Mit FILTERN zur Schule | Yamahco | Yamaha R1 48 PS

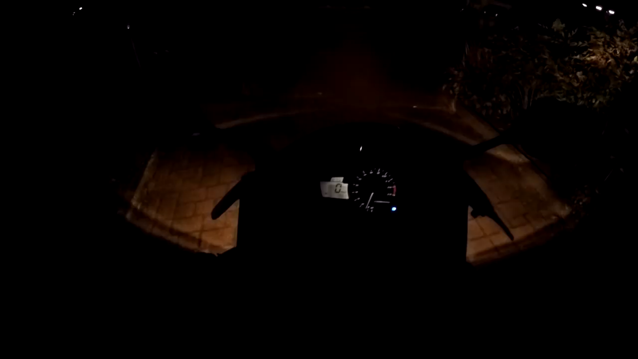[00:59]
Man sieht also dezent schlecht mit verspiegeltem Visier morgens.
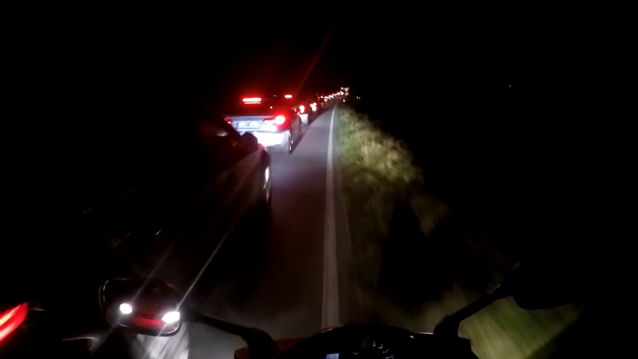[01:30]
Also ist ein bisschen Filtern angesagt, würde ich sagen. Das ist immer der Weg zur Schule. Mit dem Motorrad brauche ich irgendwie eine halbe Stunde weniger. Mit dem Auto brauche ich eine Stunde zur Schule. Mit dem Motorrad eine halbe Stunde oder so. Das ist voll sick.
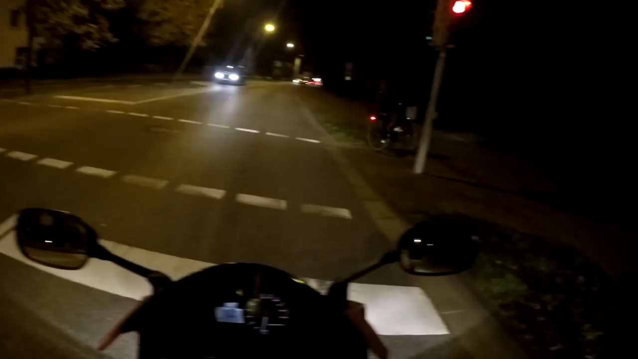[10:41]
Komm, kannst du wieder grün werden, der Typ ist schon weg. Komm. Ja, komm. Ja, komm. Ja, braver Junge. Obwohl das Filtern in Gütersloh eher wenig bringt, mach ich trotzdem. Zack, zack.
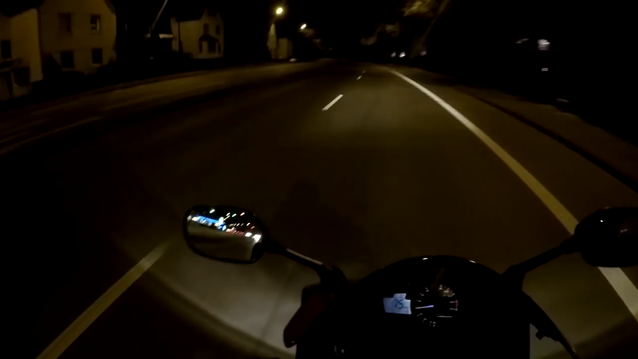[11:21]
Easy Filter, easy, easy Filterboy ist da. Achso, falls ihr euch fragt, ob ich so schnell, so mega schnell fahre, hier 70, ne, nicht 50. Also ganz so am Heizen bin ich dann auch nicht. Nicht wundern, ne? Dass ihr schreit, ne, du fährst viel zu schnell. Ich fahre ein bisschen zu schnell, ja, aber hier ist immer noch 70 und nicht 50.
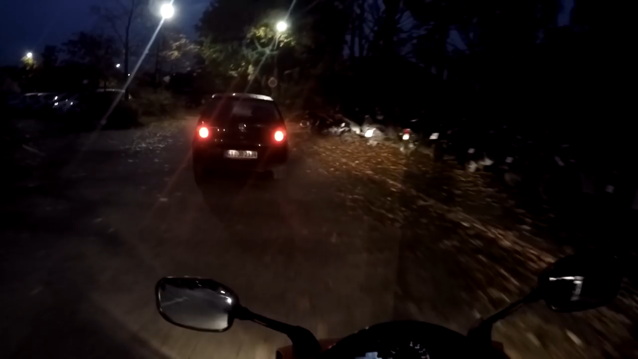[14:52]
So, wo parke ich mich hier zwischen? Ja, komm! Hier, easy!